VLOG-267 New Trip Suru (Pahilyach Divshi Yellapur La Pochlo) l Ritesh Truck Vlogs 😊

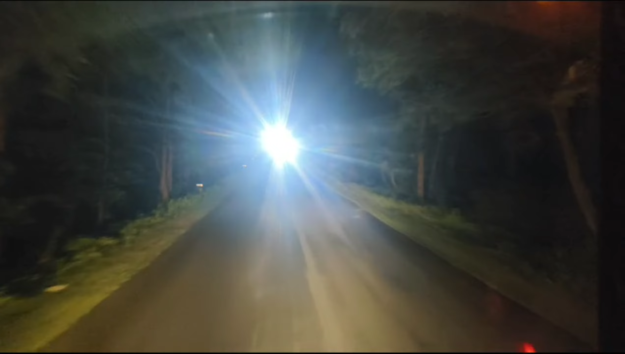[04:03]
जंगल आहे, दोन्ही साईडला जंगल आहे. यल्लापूरला जेवण करायचं आता, आणि बघूयात मग तिथं थांबायचं कपूरचा प्रवास चालू करायचं.
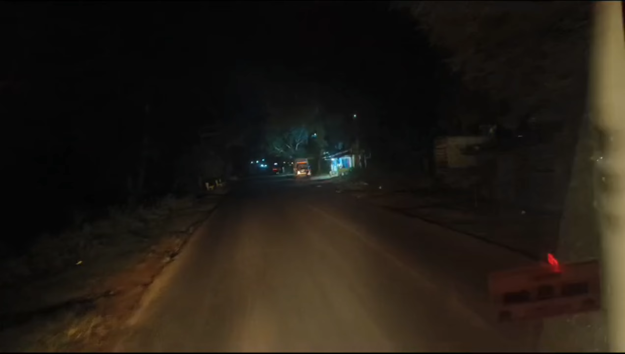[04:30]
छोटे छोटे गाव आहेत मध्ये मध्ये. भूक लागले, कुंदन शेटला तर खूप भूक लागलेली आहे. मागया कलगट्टीमध्ये थांबलो होतो, तिथं गाडी लावायचा प्रॉब्लेम झाला, यल्लापूरला जायचं ठरवलं.